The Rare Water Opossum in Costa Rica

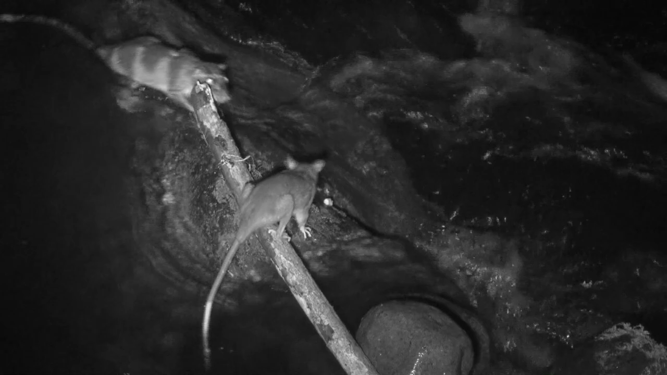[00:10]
And whoa, a water opossum doesn't like that idea.
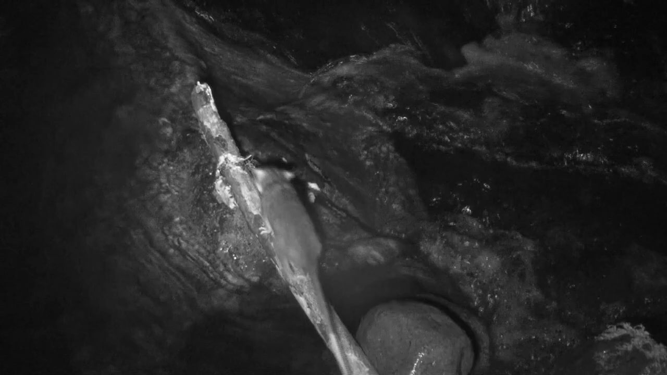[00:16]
The gray phorite opossum is a common species throughout wet lowland habitats in Costa Rica.
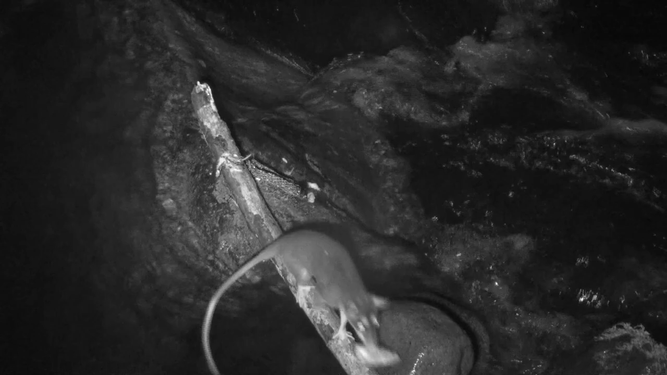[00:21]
But the water opossum is an extremely rare species that inhabits pristine watersheds with fast-flowing rocky streams. Notice that the gray phorite opossum has its prehensile tail wrapped around the branch as so as not to fall into the water. It avoids the water, although it forages along stream banks. On the other hand, the water opossum is highly adapted to live in the water.
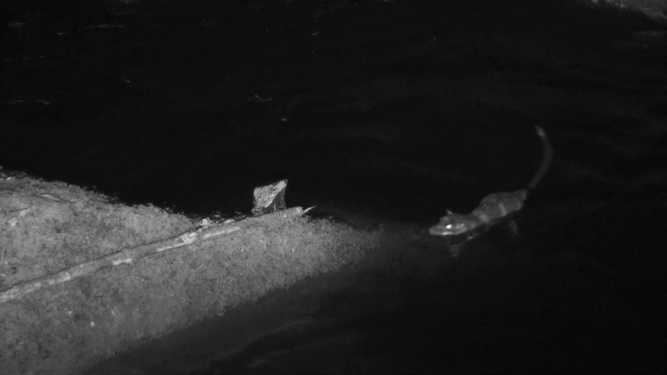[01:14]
As it swims along, it would make quick work of any fish or frog it runs into. Its diet also includes insects, aquatic vegetation, and even fruit. It is, after all, an omnivorous opossum. This highly specialized opossum is found from southern Mexico to northwestern South America.
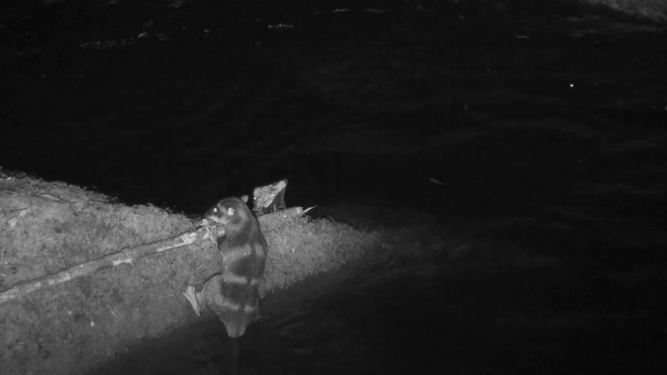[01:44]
Although it can be found as far south as northern Argentina, its populations are dispersed in South America.
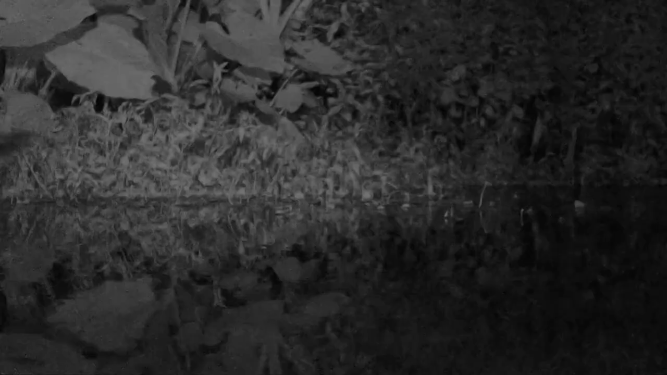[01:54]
And there goes a bat getting a drink of water.
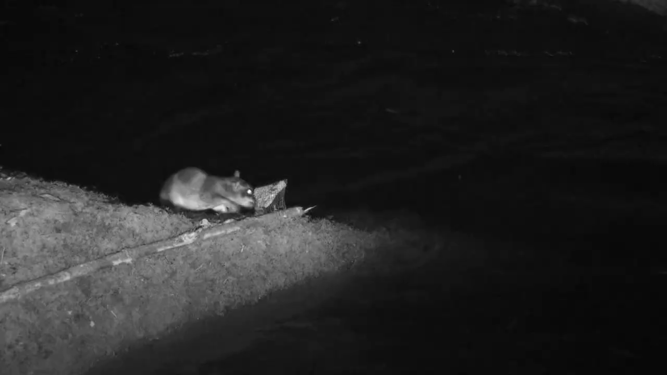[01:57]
Notice how its tail is used like a rudder.
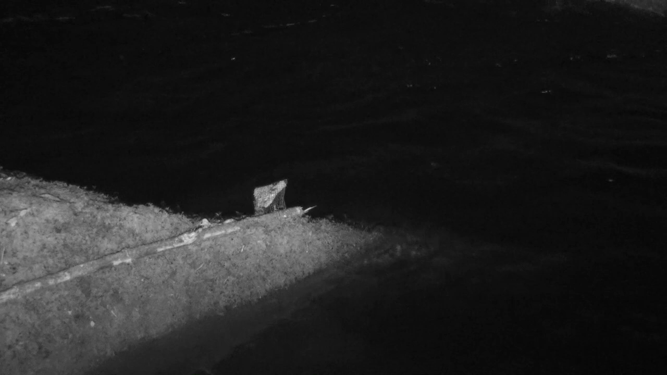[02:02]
Water opossums live from sea level to at least 1,800 meters and are found near streams or lakes, in forested or in open areas. Look at those webbed feet again. Other adaptations for an aquatic life include water repellent fur and very, very long stout whiskers that are important tactile organs while swimming underwater.
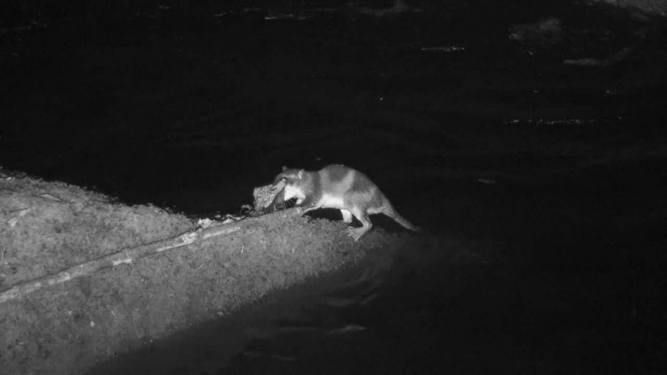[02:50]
So, along a single stream in Costa Rica, one can find several species of opossums. The water opossum that lives in the water. The gray, four-eyed opossum that hunts along the water and will get a little wet.
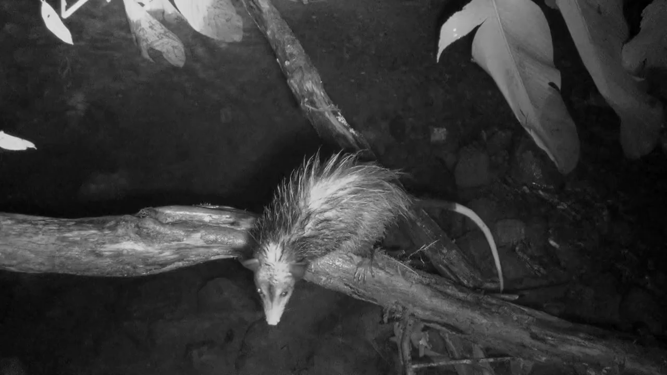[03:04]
And the common opossum that hates the water but finds it a good place to hunt.
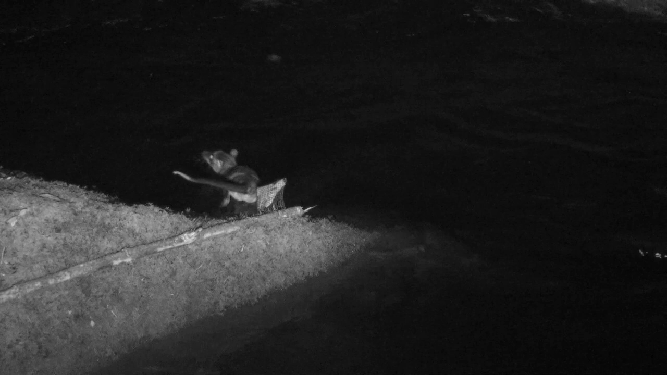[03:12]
Another amazing adaptation is its pouch.